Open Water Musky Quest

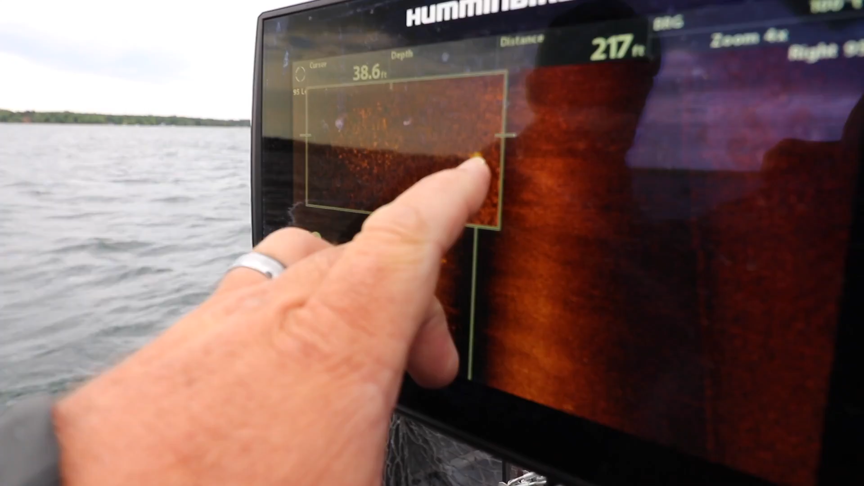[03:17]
Right here, we have a muskie, and it's not a real big one, but, you know, we'll take them all.
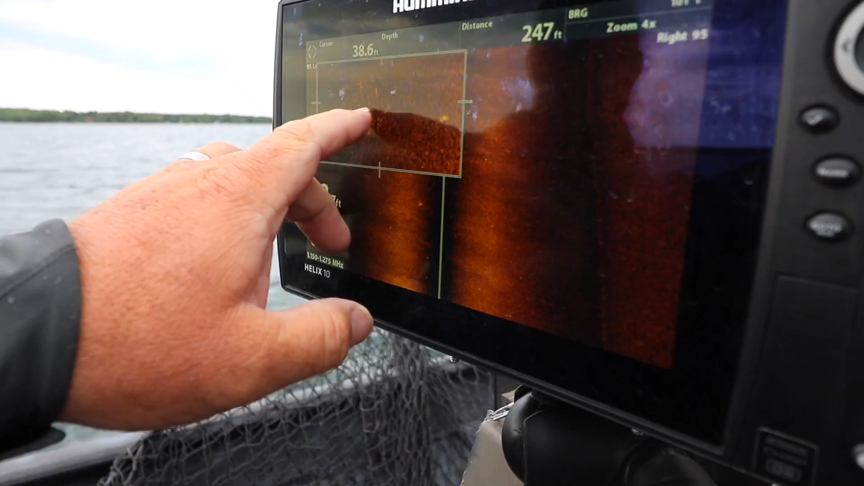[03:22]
This guy here, he's babysitting this big cloud of ciscos, and that's the key, you know, when you're in the open water, in deep water like this, you know, there's no real typical structure.